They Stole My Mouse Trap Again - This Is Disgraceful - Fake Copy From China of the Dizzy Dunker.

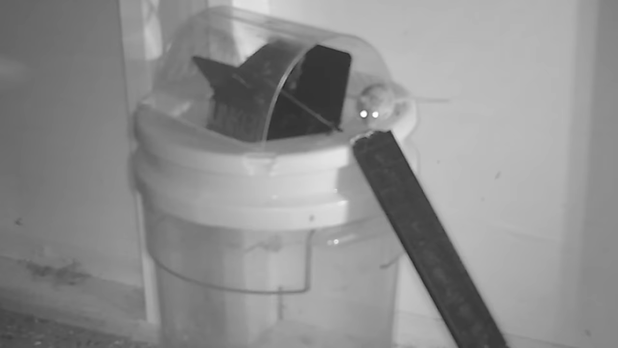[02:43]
With their back feet out, it reverses and escapes. So what we did after the motion camera footage is, we made the opening much smaller.